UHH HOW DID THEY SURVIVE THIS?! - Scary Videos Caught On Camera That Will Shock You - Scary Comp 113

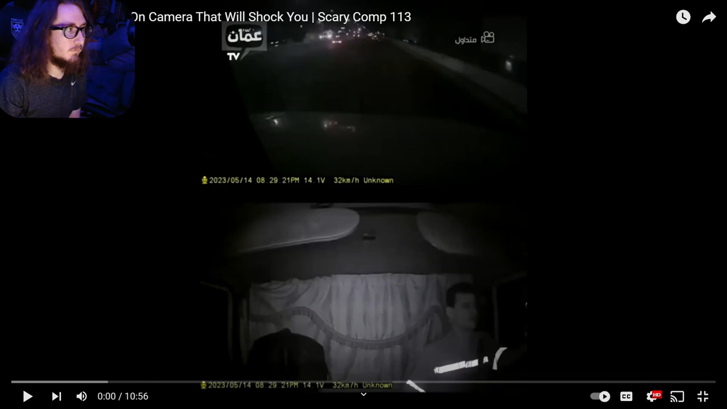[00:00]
scary videos caught on camera that'll shock you scary comp 113 so we're starting to hit like all these horrified videos like as they come out you know i used to get to him like once every like two or three videos or so but now as he's uploading we're starting to get to him man let's go this horrific video is dashcam footage that was recorded in a truck in the jordanian city of akaba on
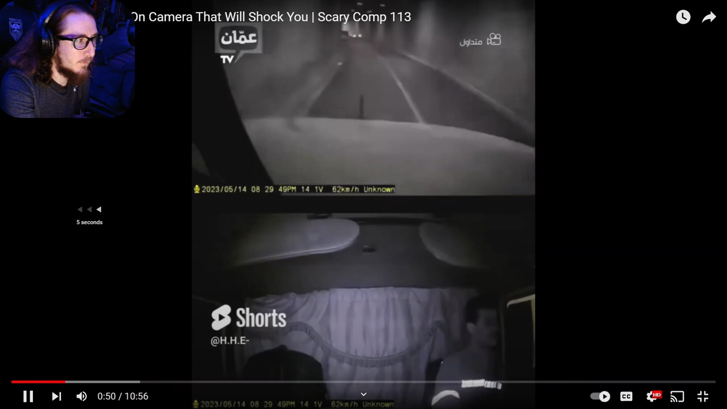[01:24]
hold on let me see that guy's face as he came around the corner oh yeah that bro was terrified i would damn man